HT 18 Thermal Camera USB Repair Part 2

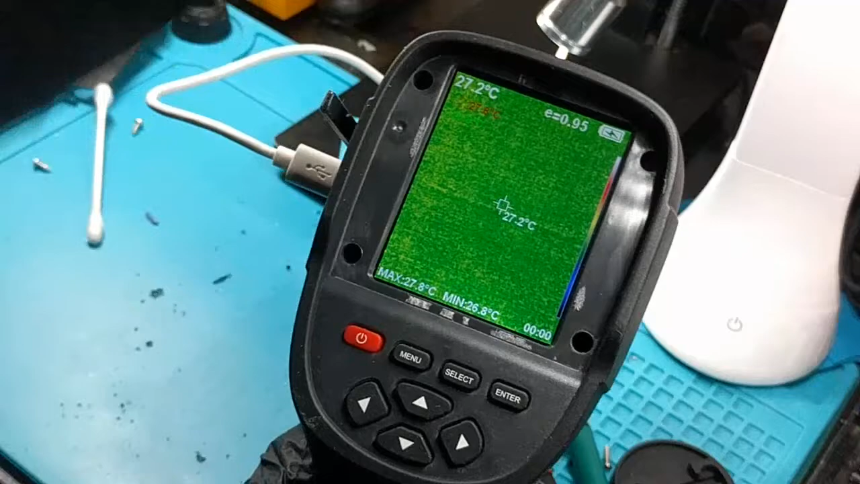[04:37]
On screen: spot 27.2°C, max 27.8°C, min 26.8°C
nothing it's a good repair
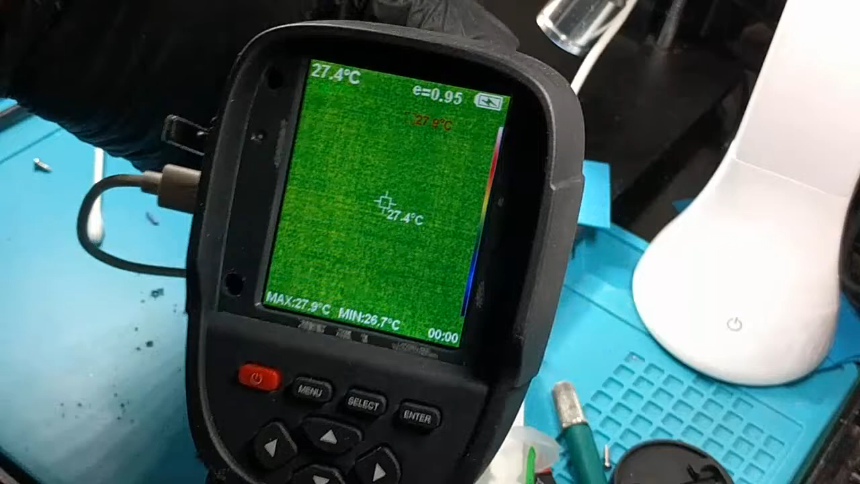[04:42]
On screen: spot 27.4°C, max 27.9°C, min 26.7°C
and I can flip open the lid so you can see of course that it works so uh